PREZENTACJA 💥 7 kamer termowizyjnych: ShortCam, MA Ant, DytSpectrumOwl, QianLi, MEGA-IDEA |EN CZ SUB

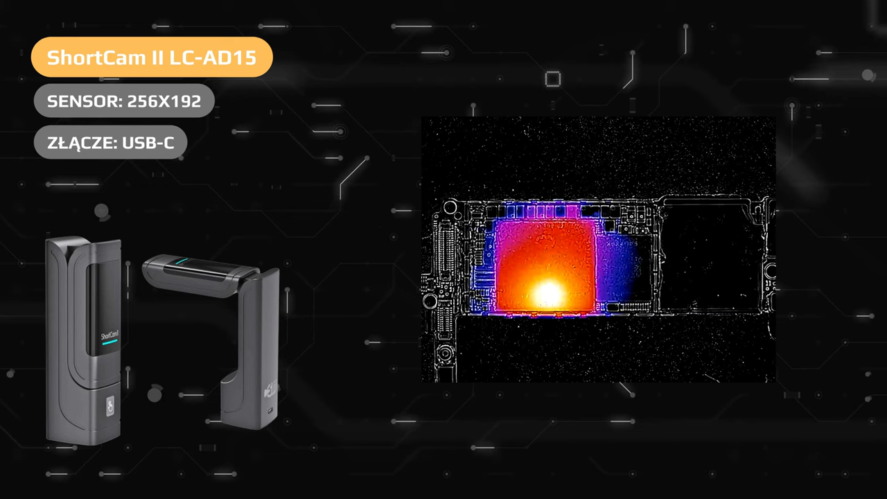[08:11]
IR o rozdzielczości 256x192 piksele. Mega Idea Super IR Cam Mini.
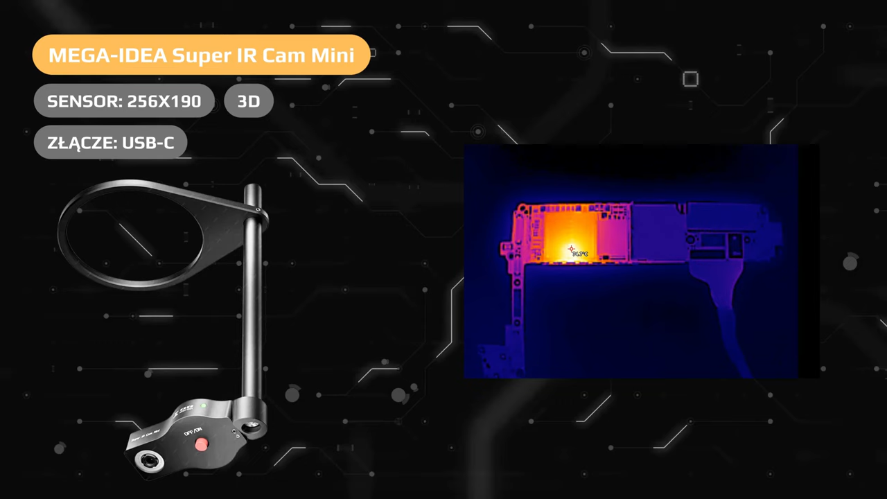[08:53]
Na wielkie uznanie zasługuje tu rozdzielczość sensora, czyli 256x190 pikseli. Mimo bardzo niewielkich rozmiarów, kamera ta pozwala na inspekcję z użyciem trybu 3D.